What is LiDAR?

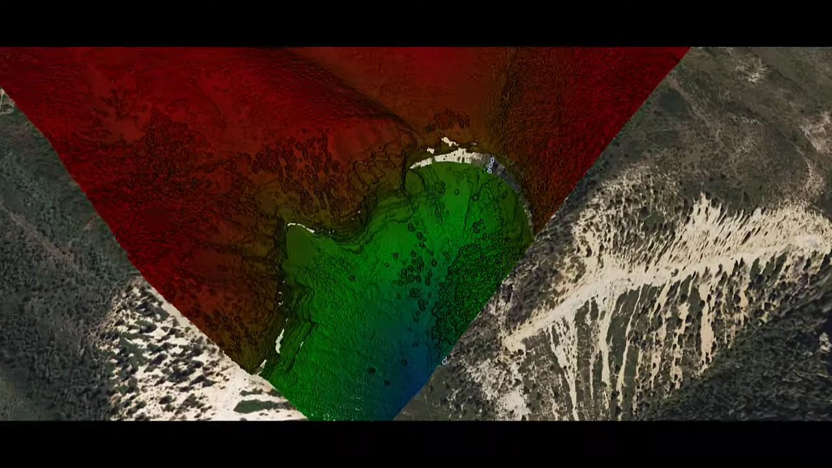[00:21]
The sensor then uses the amount of time it took for each pulse of light to return to the sensor to calculate the distance from the object being scanned.